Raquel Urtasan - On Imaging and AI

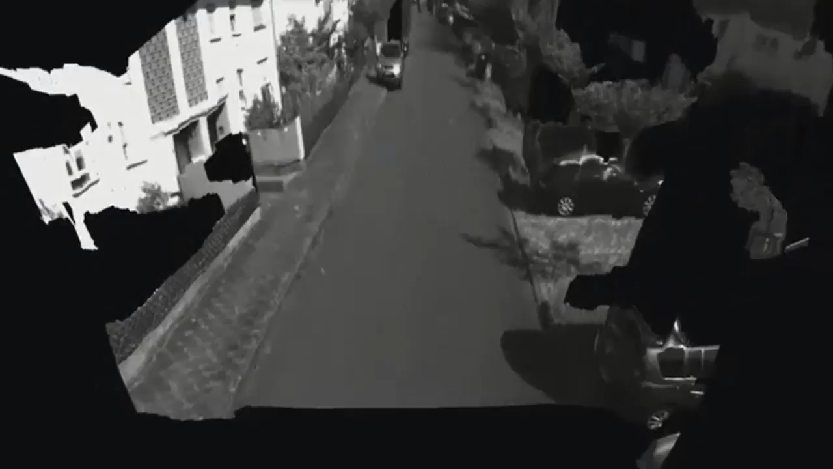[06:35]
Okay? So you see that basically up to 40 to 60 meters, you are almost as accurate as Velodyne 64 that costs $100,000.